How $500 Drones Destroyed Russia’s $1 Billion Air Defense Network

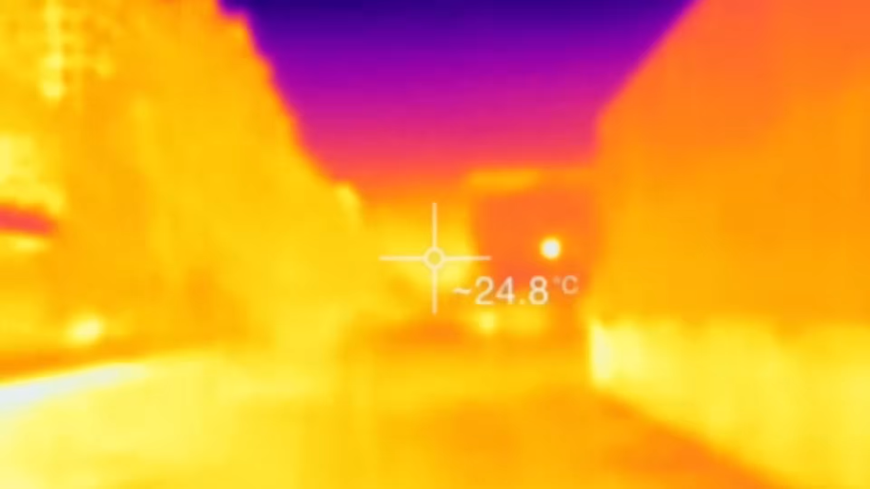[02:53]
On screen: spot 24.8°C
On the thermal screen, Mount Artery is filled with heat.
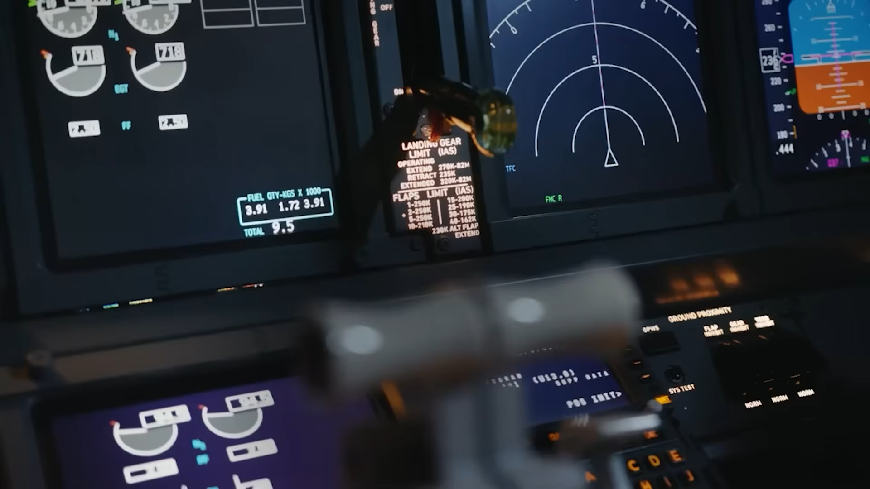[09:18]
Its navigation radar showed dots. Its gunners aimed at phantoms and hope.